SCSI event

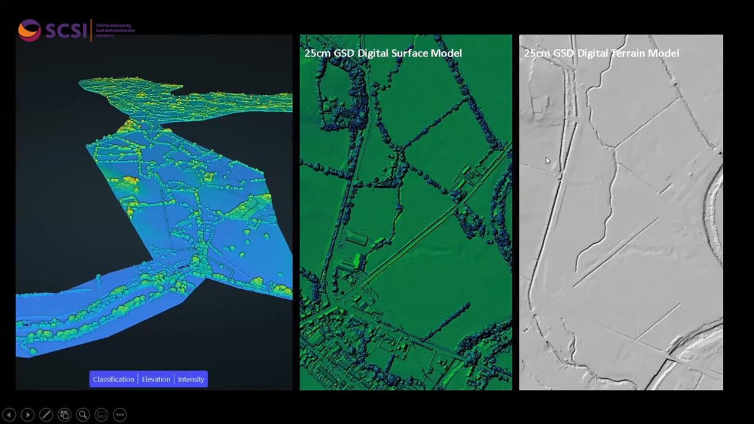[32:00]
so you can kind of see river channels and any kind of terrain features that are of importance for flood mapping and analysis. Yeah, that's just, again, one application.
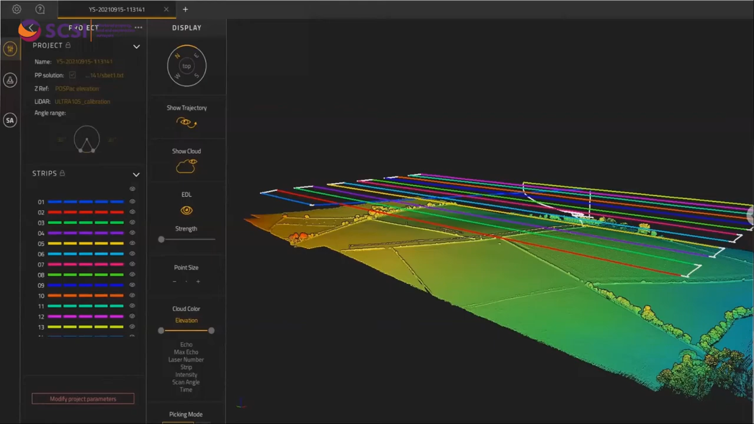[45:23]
And not as good as the folks one, but they're making these systems better and better every day and easier to process. And then again, this is another system. So if you're working in the GPS denied environment where you can't have GPS, you can actually sand-based LiDAR surveys.
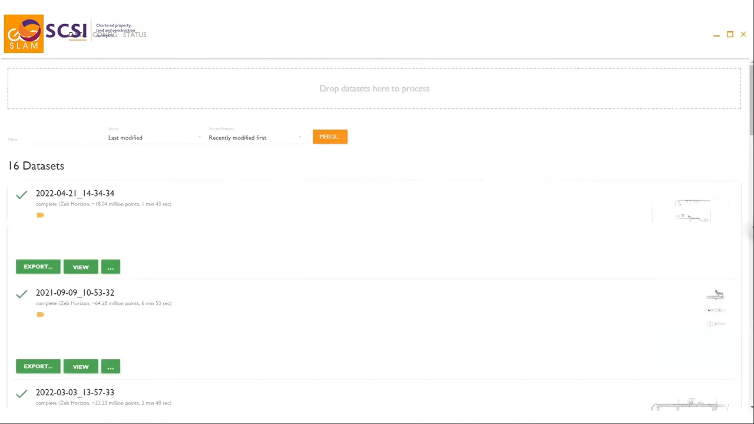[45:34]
And again, it's just a lovely drop it in, press play, all the data is processed. And the systems just are getting easier and easier to work with. And this will produce data like this. Now, this is not georeference, but it is a metric. So it's accurate about 5 centimeters. You can take measurements in it.
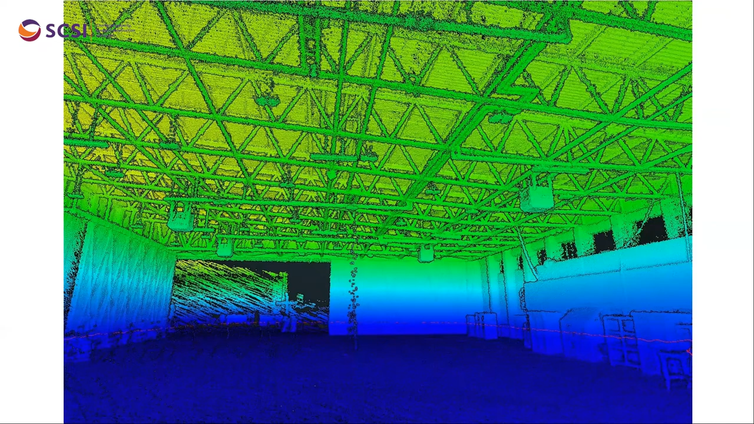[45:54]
So this is an example of Ballydonald's hangar for their helicopters. So then the next other part is also doing your photogrammetry. So with your photogrammetry, you go out, you connect all your RGB images.